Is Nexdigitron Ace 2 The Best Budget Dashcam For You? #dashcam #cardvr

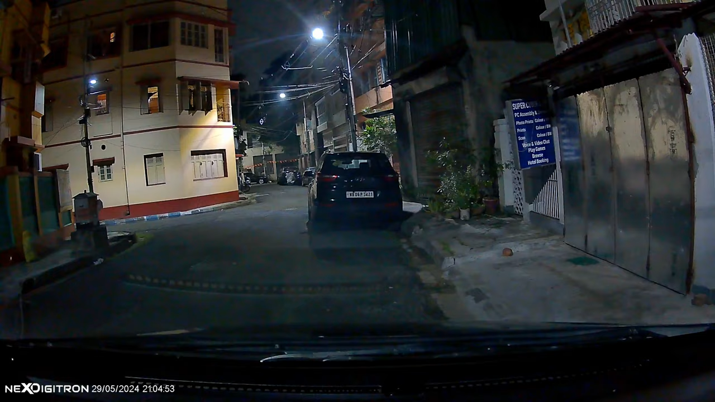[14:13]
now let us check the video samples this is night video for you first and i am driving
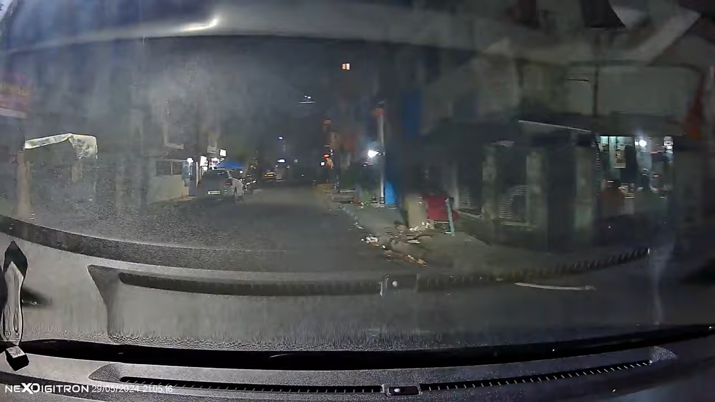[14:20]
in my locality it's difficult to
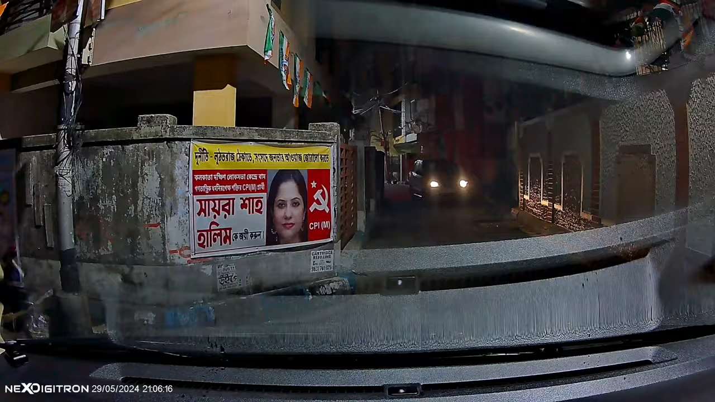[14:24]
find a absolute dark area in kolkata most stop the roads are having proper street light
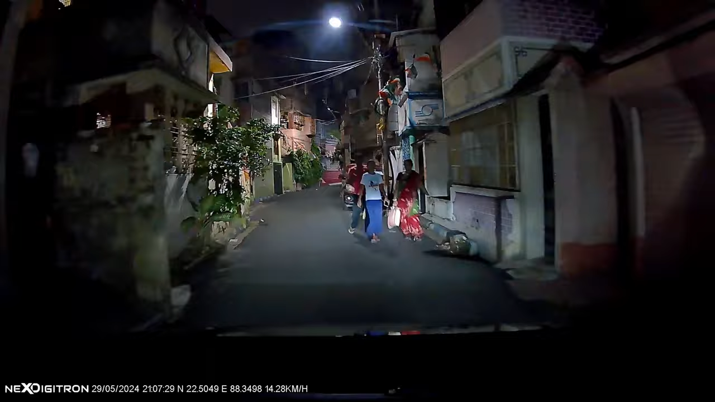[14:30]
but still i am trying to show you perfect night drive through
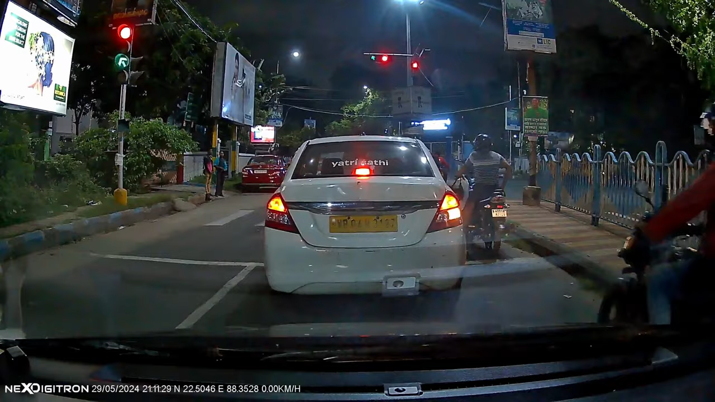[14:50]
intersections which are very much required if you need to show that whether it's your fault or it's their fault if you are
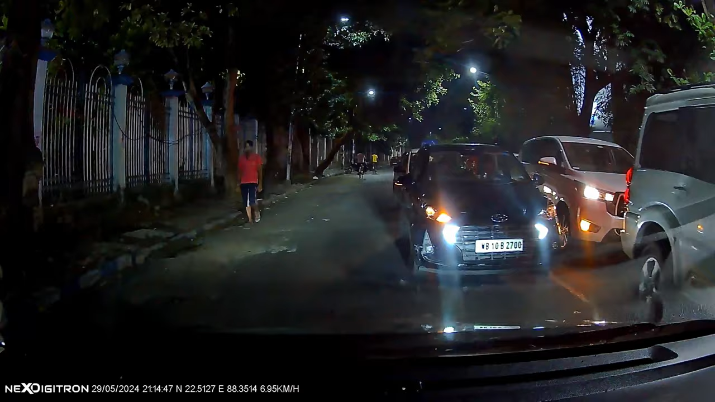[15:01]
intercepted by the traffic cops at intersection and this is the situation in night drive and if you are within 20 feet you can easily
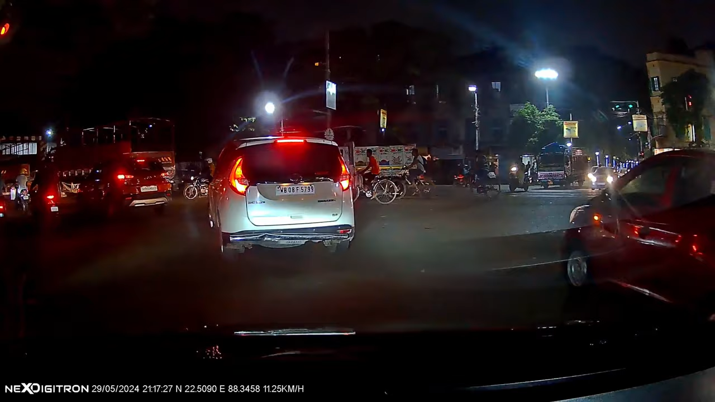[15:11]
see the number plates easy and this is the situation you see in a indian street you have to tackle with cars buses trucks
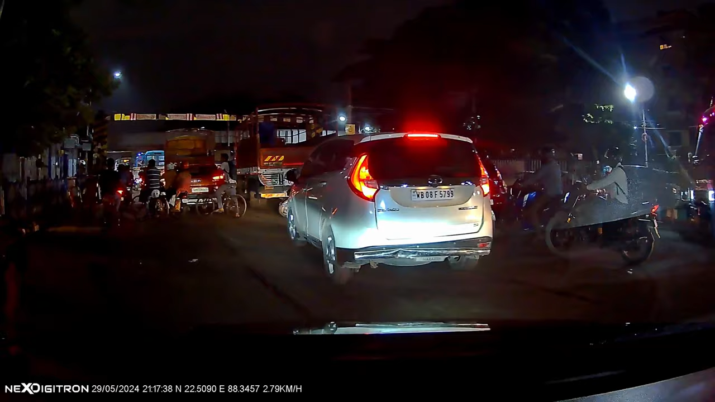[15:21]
and everything now this is the daylight footage and